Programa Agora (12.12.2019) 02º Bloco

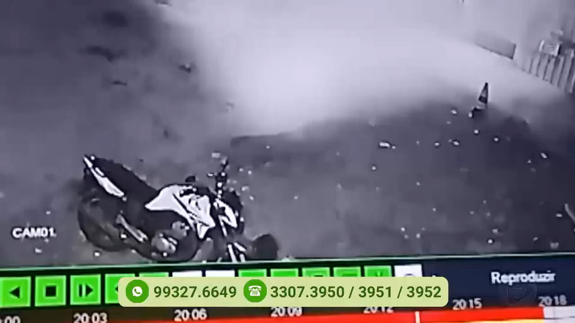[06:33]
Uma casa que fica quase em frente ao beco Mestre Chico tem uma câmera de segurança que registrou toda a ação desses homens. No vídeo nós podemos ver dois homens vindo pela Leonardo Mauché.
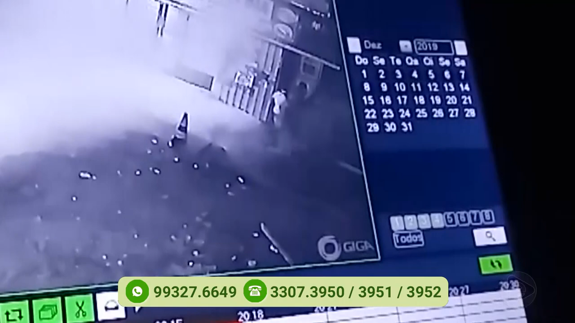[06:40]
Quando eles se aproximam da entrada do beco, eles disparam várias vezes aleatoriamente.
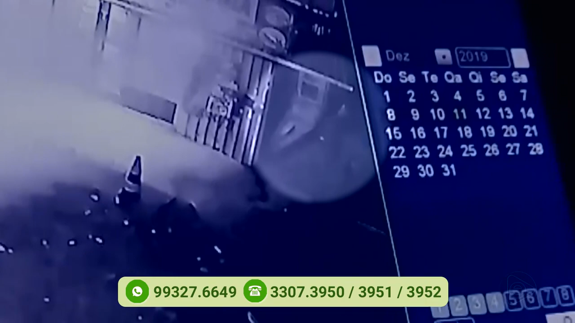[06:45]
Em seguida, um terceiro homem aparece nas imagens e também faz a mesma coisa.